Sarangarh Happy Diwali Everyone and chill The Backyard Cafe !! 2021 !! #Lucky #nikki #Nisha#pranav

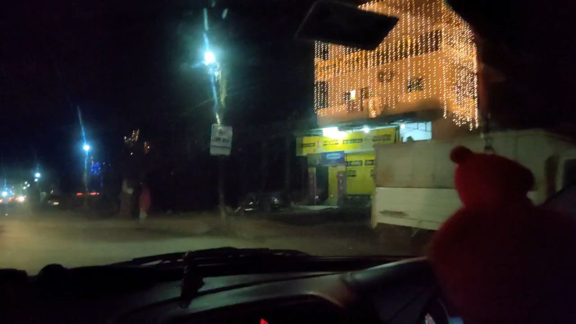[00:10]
हमारे सारंगढ़ का प्रतापगंज है ना।
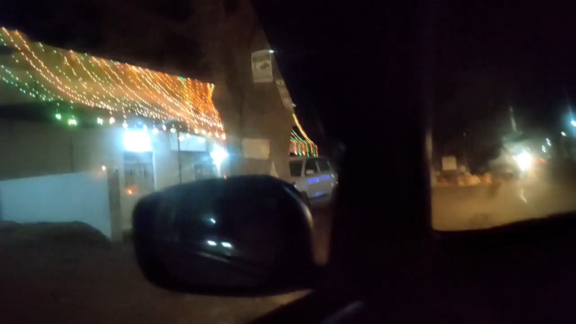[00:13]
हाँ, प्रतापगंज। प्रतापगंज ऐसे सजा हुआ है,
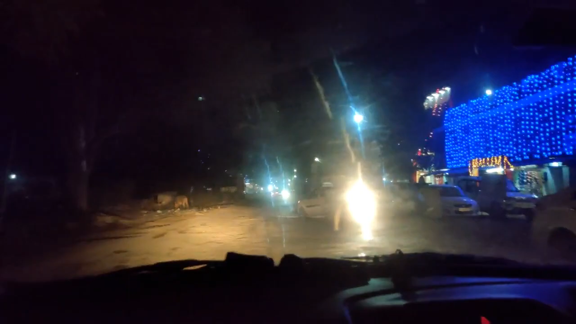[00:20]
घर मस्त सजा है पता है, लेकिन रोड तो आप बात मत करो तो अभी मेरे को गुस्सा आ रहा है आपके ऊपर।
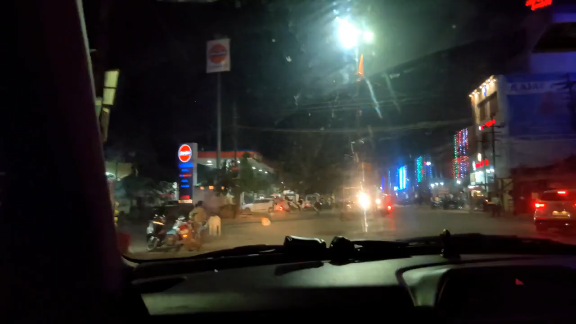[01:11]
अब ये देखिए सिटी स्टार्ट हो गया है, मेन चौक है ना, भारत माता चौक।
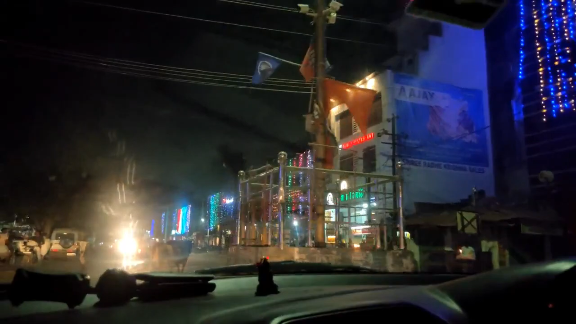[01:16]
भारत माता चौक
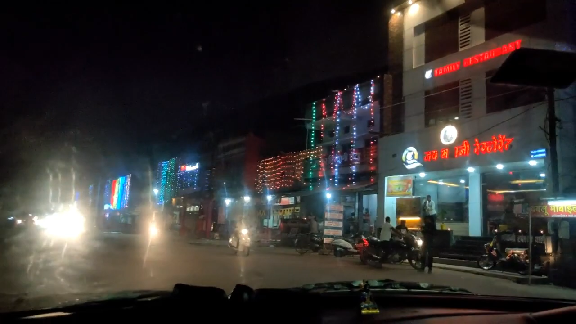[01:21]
यहाँ पे से पूरा इतना पूरा देख सकते हो आप। अब मेन सिटी आ रहा है पूरा। ये लाइटिंग देख यार, ये बहुत ही प्यारा लग रहा है यार, ये वाला लाइटिंग देखो ना।
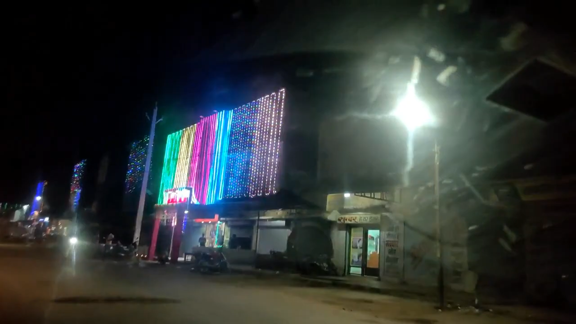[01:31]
ओ, सही बोल रहे हो, तुम लोग भी सजाएंगे ना मस्त।
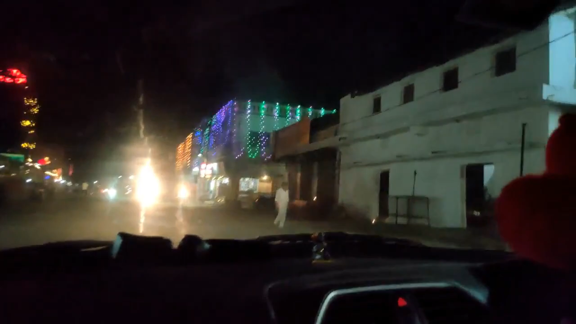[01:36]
हाँ, हम लोग कैसे नहीं सजाएंगे, वो भी मेरे होते होते।
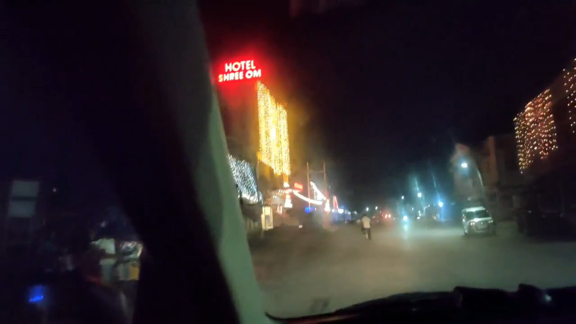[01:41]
ऐसा क्या, ये वाला देखो होटल से बहुत प्यारा लग रहा है।
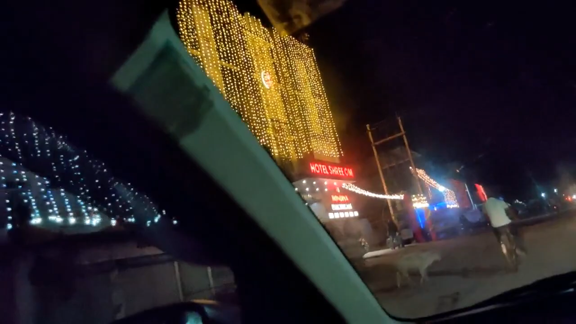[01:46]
यहाँ पे भी सिंपल सा सिर्फ येलो कलर का ऐसे है, पर बहुत अच्छा लग रहा है।